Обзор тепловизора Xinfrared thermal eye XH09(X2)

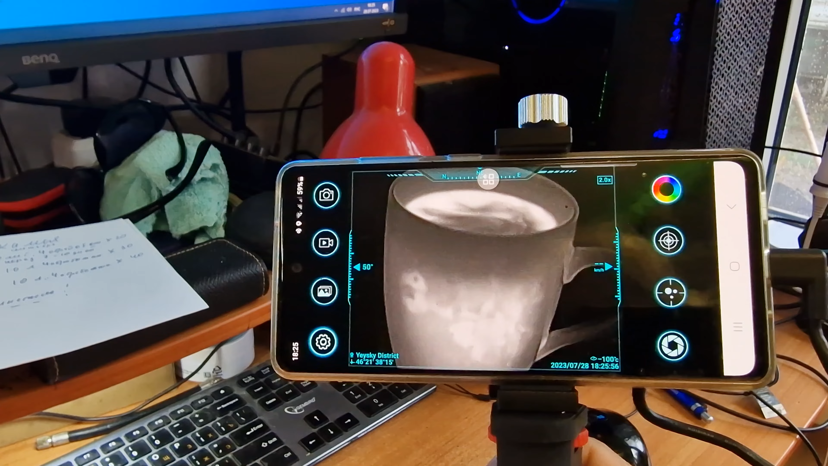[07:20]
Обратите внимание, как просвечивается картинка непосредственно на кружке.
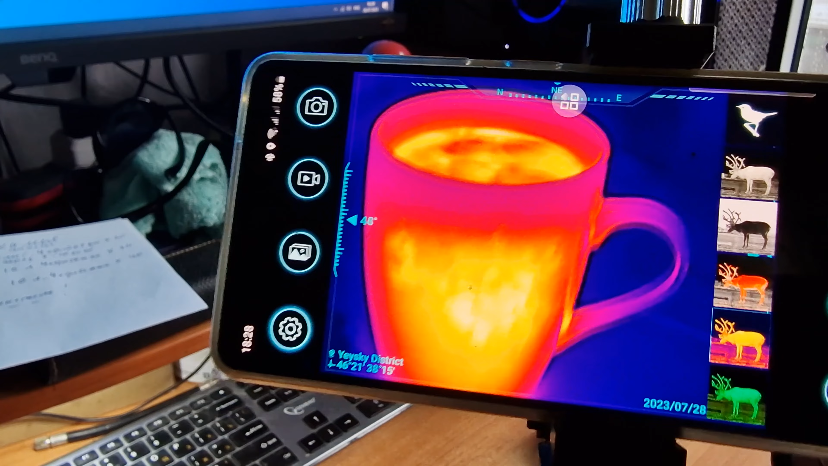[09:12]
Так, далее мы сейчас выберем палитру, где зеленая горячая. Тоже неплохо.
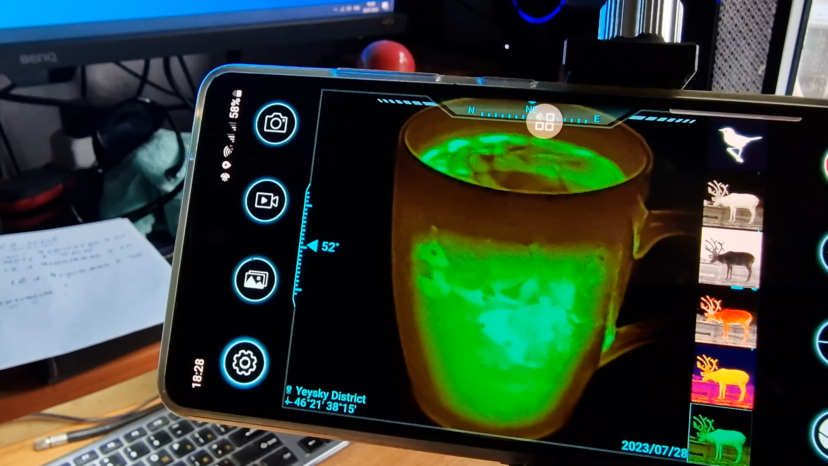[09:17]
Но тут все на вкус. Кто что хочет себе,
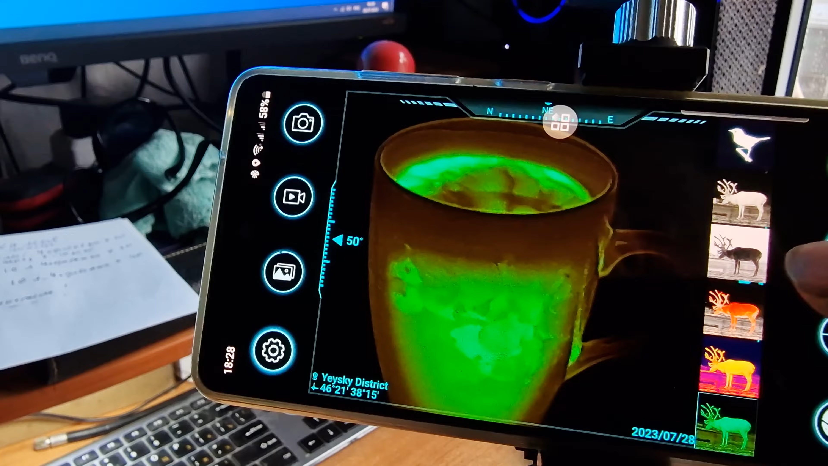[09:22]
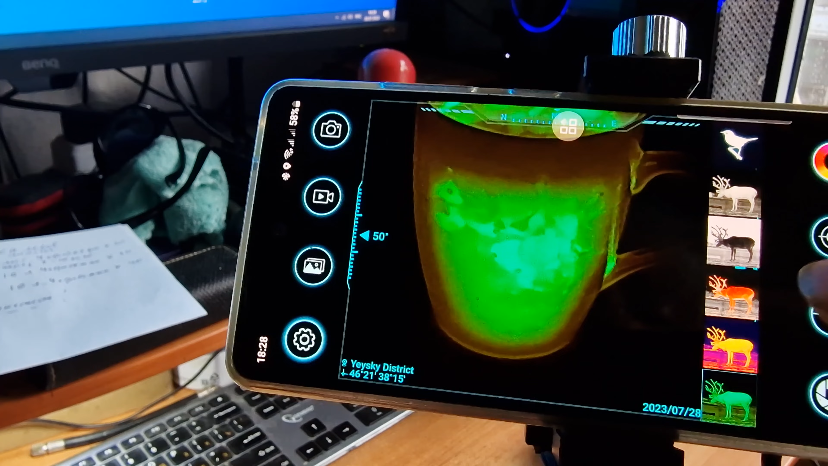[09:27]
видеть на экране. Кто-то зеленое любит горячее.
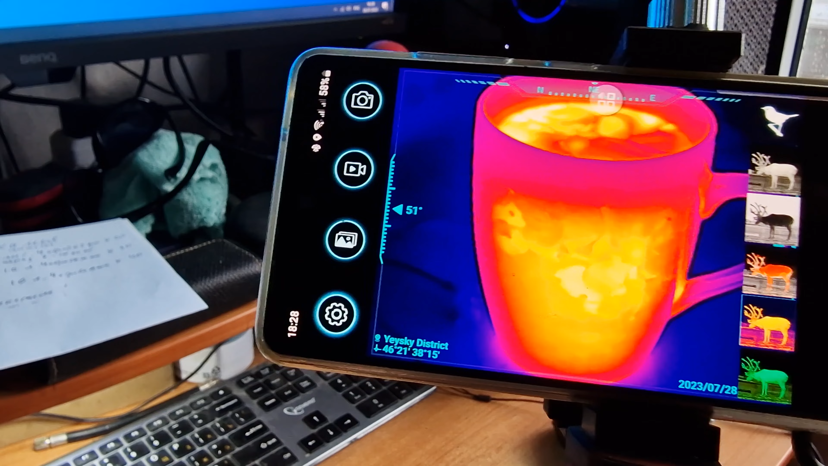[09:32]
Кто-то вот такое любит изображение искать, поиски горячего.
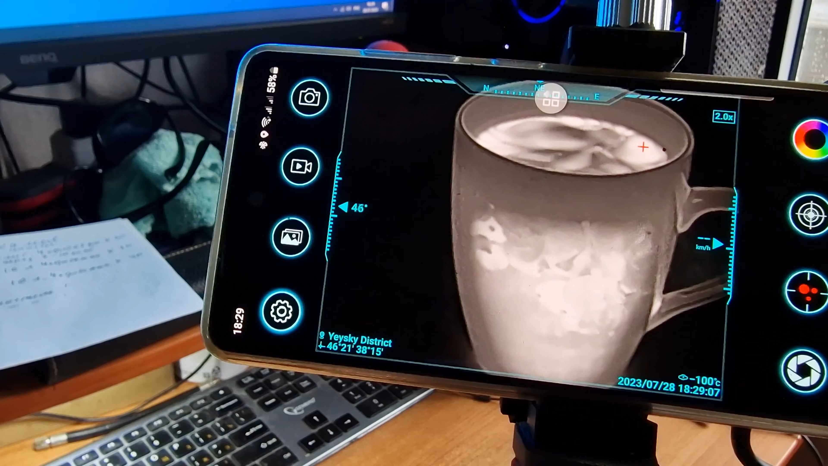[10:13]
Вот видите, сейчас крестик бегает по кружечке вот здесь вверху. Это непосредственно, значит, вот здесь сейчас стал, да? Это самые горячие места в кружке.
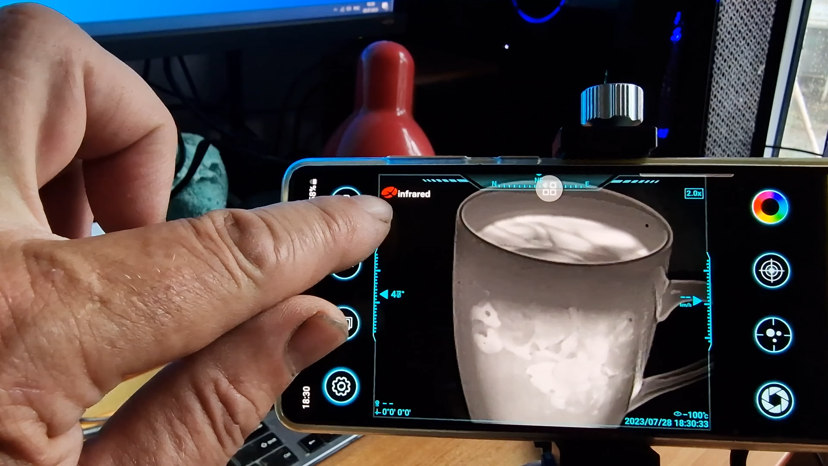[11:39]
Но он нам не всегда нужен, поэтому мы зайдем в генеральные настройки.
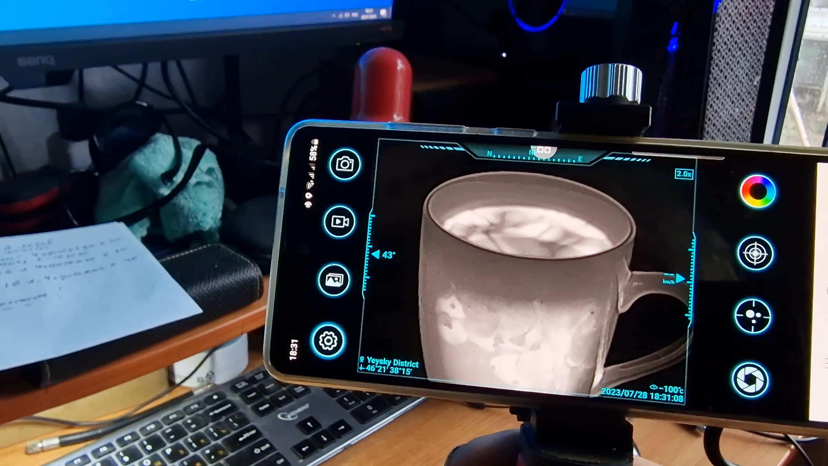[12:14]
То есть можно спокойно наблюдать все поле. Но об этом поподробнее в следующем видео. Пока только технические возможности. Но вы видите, да, что плавное перемещение.
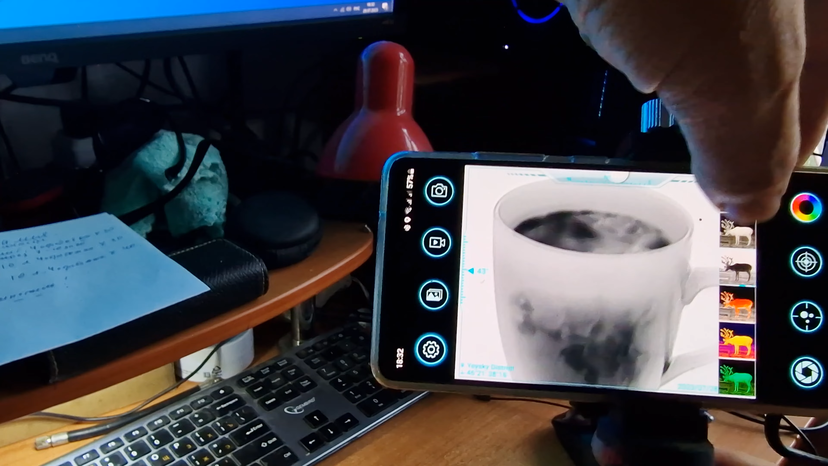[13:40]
но черная горячая, вот это очень интересная палитра,
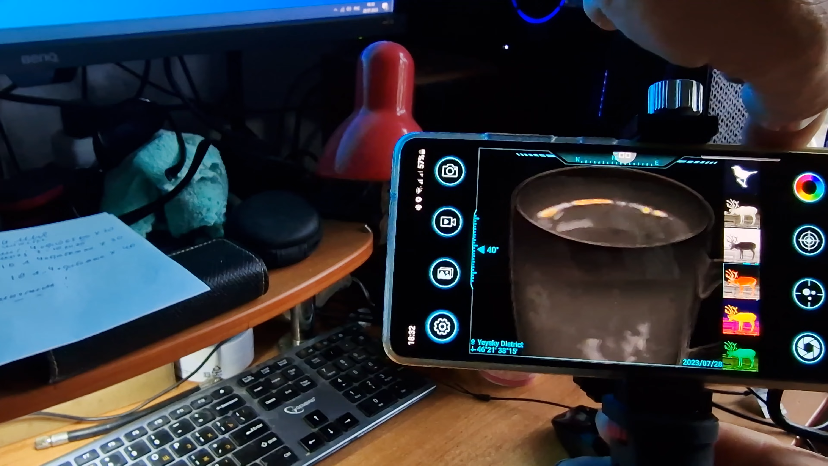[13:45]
самые горячие точки, вот.
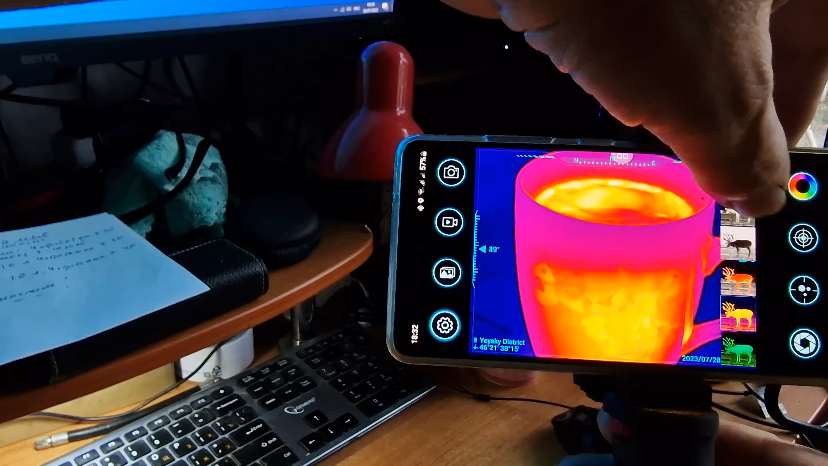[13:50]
Но тут еще есть, знаете что, тут еще есть, как, допустим, мы можем переключить и сделать температуру непосредственно, чтобы нам показывала температуру.